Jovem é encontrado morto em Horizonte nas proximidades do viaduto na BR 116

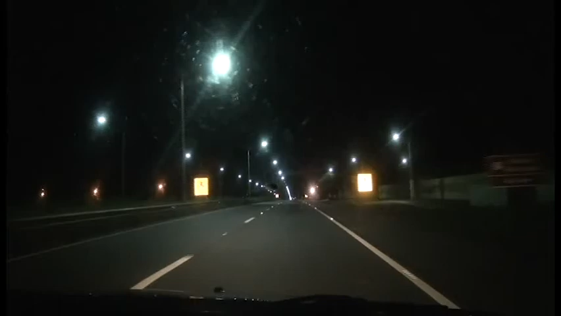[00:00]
A nossa equipe de reportagem nesse momento está aqui na BR-116. Acabamos de fazer o retorno aqui na coluna com destino até o bairro Buenos Aires 2,